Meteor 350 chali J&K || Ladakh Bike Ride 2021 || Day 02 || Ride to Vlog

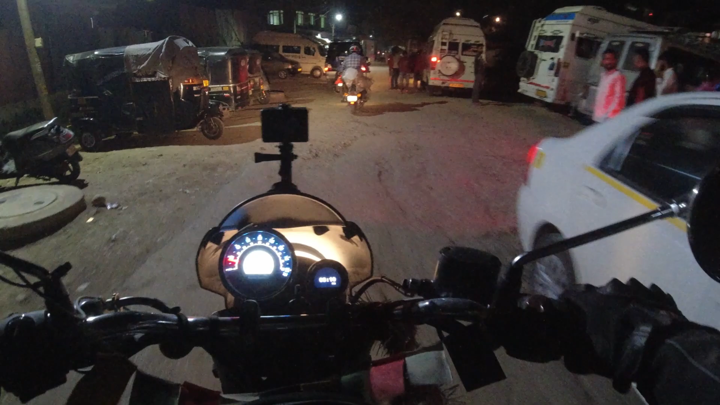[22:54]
ओके श्रीनगर की अंदर की रोड इतनी खास नहीं है, कैंट एरिया की तो अच्छी थी और ये जो अंदर वाली रोड है ये इसमें कुछ खास नहीं है, ऐसी है। ओके तो तंदूरी बन रहा है भाई साहब, ईट स्ट्रीट एन अंग्रेज दुकान में अंग्रेज।